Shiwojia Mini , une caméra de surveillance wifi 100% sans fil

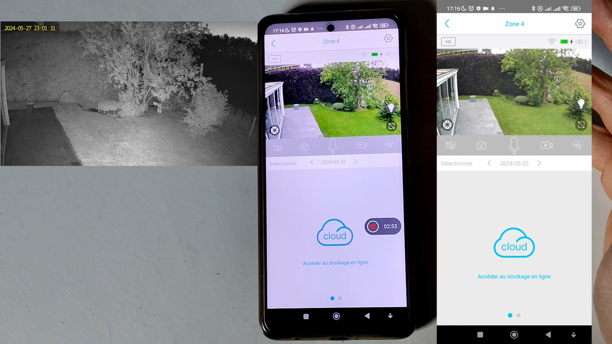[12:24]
il quand la nuit bien sûr ici l'éclairage couleur donc allumer la lumière les lumières l'aide de la caméra puisque la caméra à la la vision de nuit en couleur donc je reste sur ce mode là où je mets ce mode là si je veux filmer en noir et blanc la nuit donc ça si vous ne voulez pas qu'il y ait de l'éclairage la caméra est plus discrète ainsi la caméra ne possède pas de gestion automatique entre éclairage couleur éclairage
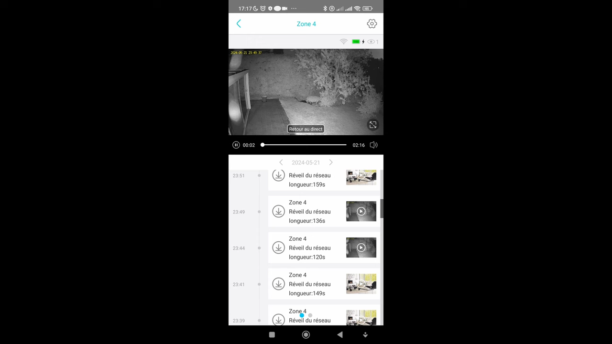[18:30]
voilà clique dessus et je ne pense pas qu'il s'est passé quelque chose ça doit être un faux enregistrement entre guillemets c'est pas pour autant que je reçois une notification
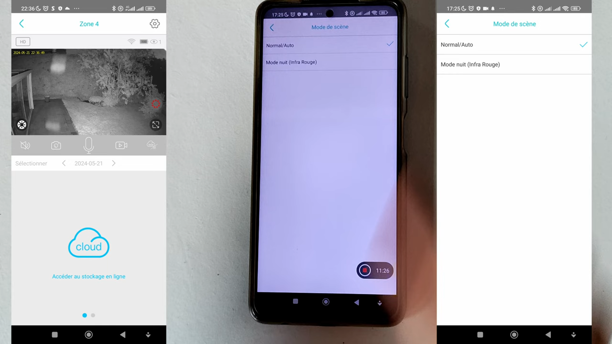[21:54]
se met qu'en infrarouge vous pouvez mettre ici mais sur la première interface vous décidez vous pouvez le faire aussi
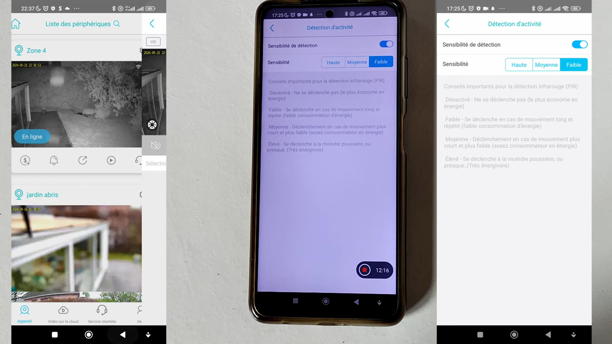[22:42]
les arbres et tous sont assez éloignés sont à plus de donc de 5 mètres de la caméra donc j'ai pas de problème de fausses détections dû au vent etc parce qu'il ya des arbres devant puisque la détection au niveau infrarouge pour les caméras en général c'est trois mètres maximum voire 5 mètres donc selon les bonnes conditions les vues dégagées etc pour détecter un mouvement
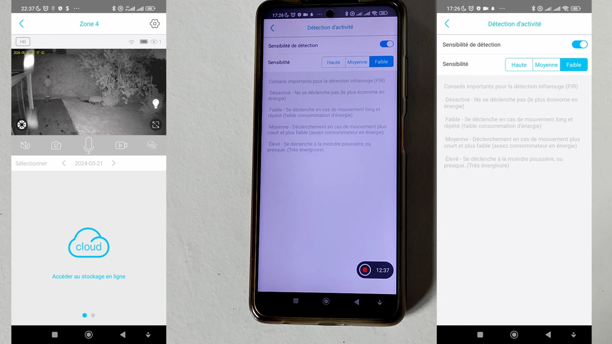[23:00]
mais sinon ça va pas au delà donc comme elle a pas de l'intelligence artificielle ni de reconnaissance de forme
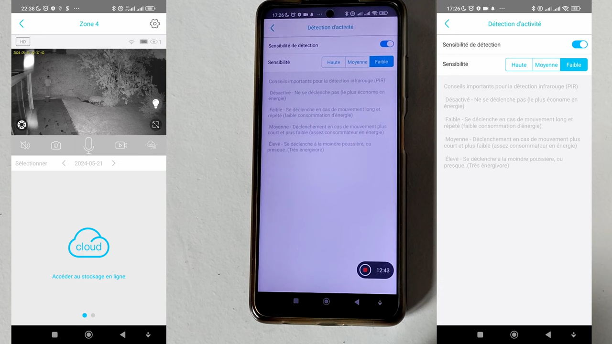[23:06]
humaine elle nous vous enverra pas d'alerte si quelqu'un ne passe pas vraiment devant la caméra
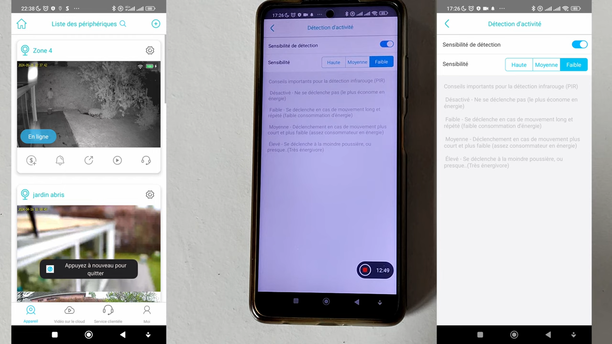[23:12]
à moi je vais dire pour cette caméra c'est trois mètres donc si vous mettez sur eau ça augmente la sensibilité
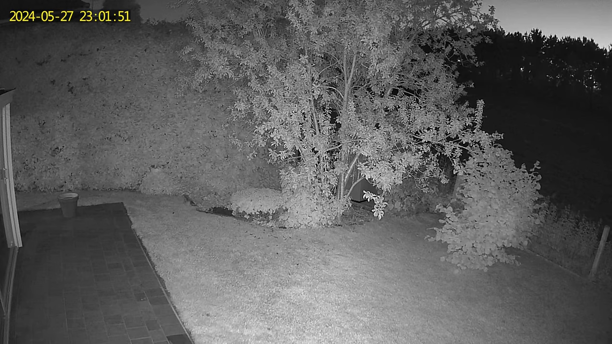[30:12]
tout flou en noir et blanc donc en infrarouge ça ça va l'image reste correcte mais en couleur ça ne sert à rien donc privilégier avec cette caméra l'utilisation de l'infrarouge on a une image également un peu saccadé quand on est sur du 15 images par seconde elle filme aussi en 1296p donc 1296 pixels sur du 2304 en quad hd donc au dessus du full hd ce qui est bien pour avoir la qualité suffisante